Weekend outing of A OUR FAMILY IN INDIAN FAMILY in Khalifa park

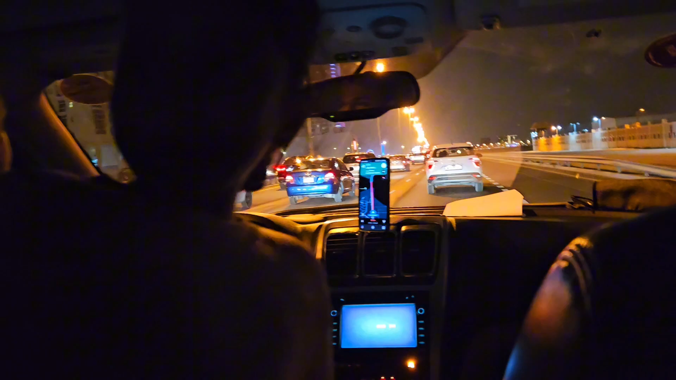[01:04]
The people, no? Yeah. Far away, I can see giant wheel is moving. It is moving.
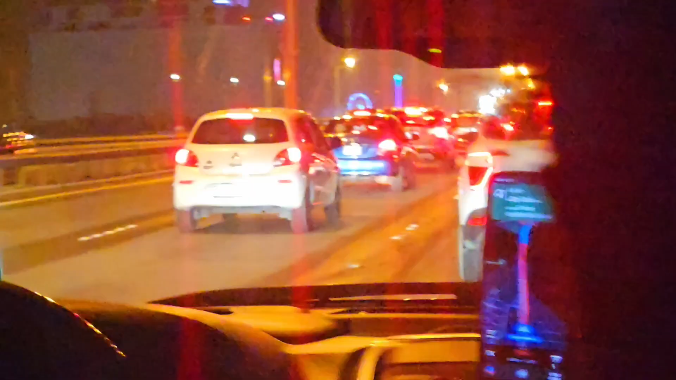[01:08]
No, no, it is the same one there. No, this is the same one. Last time we went, same one.